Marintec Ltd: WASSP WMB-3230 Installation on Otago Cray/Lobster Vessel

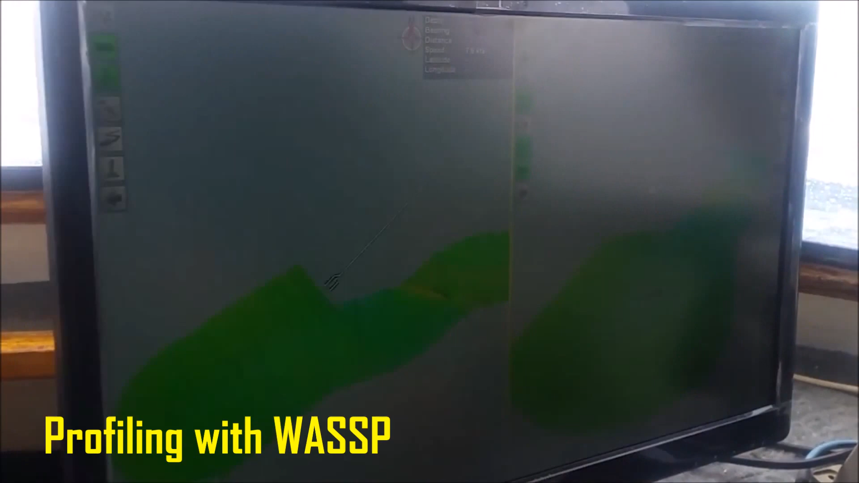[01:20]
right back. It's going to come through, yeah?
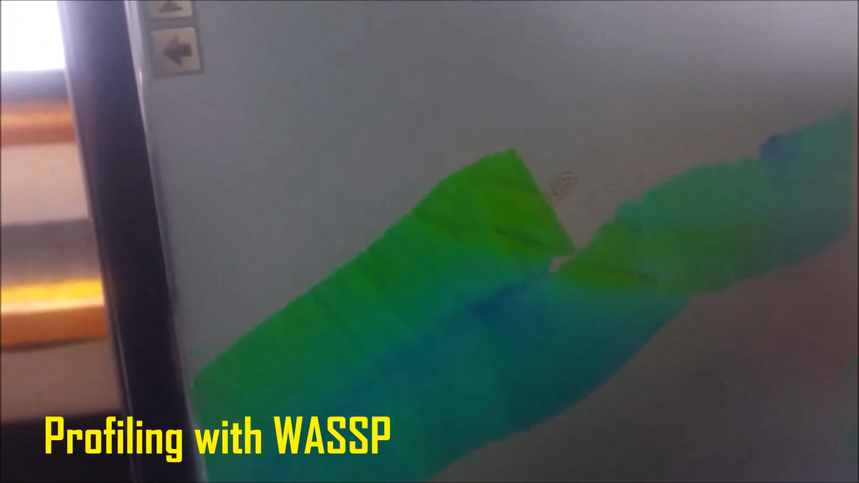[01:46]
So there's a bit of grey in the middle. We'd fill that if it went through.
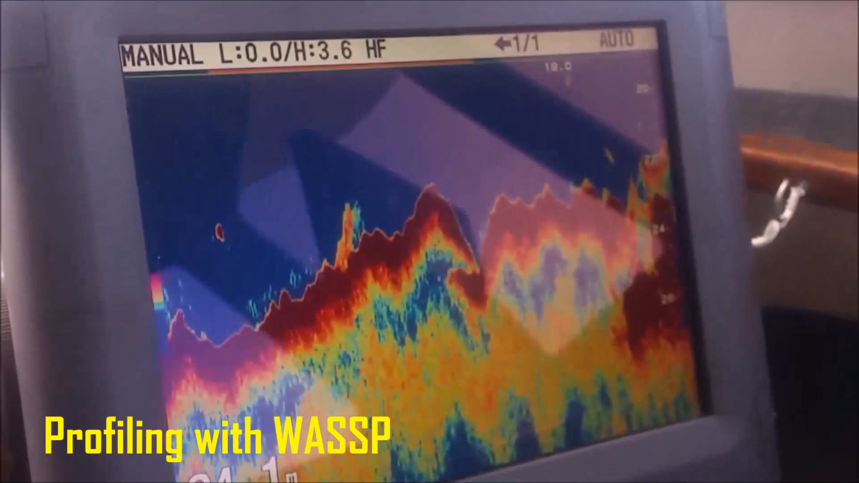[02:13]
Yeah. Yeah. See, it's changing on me and it gives you a false sort of thoughts.
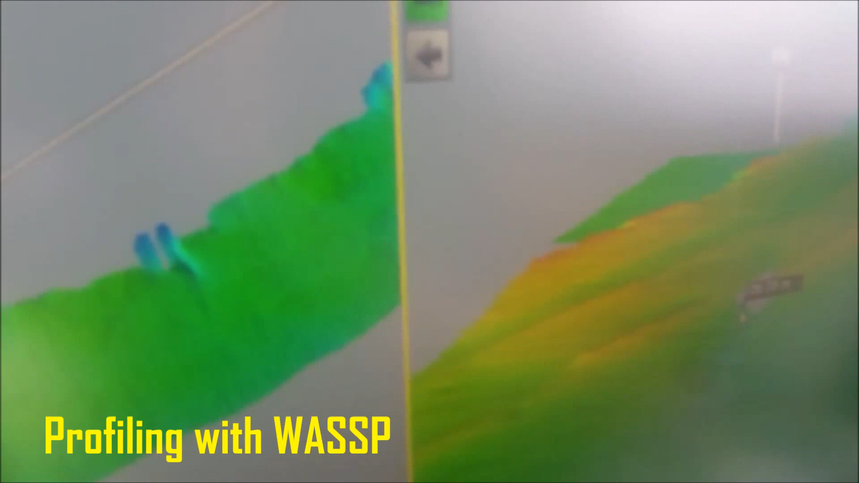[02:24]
Yeah. Doesn't it? You understand? Yeah. I'm so used to your sounder. Yeah.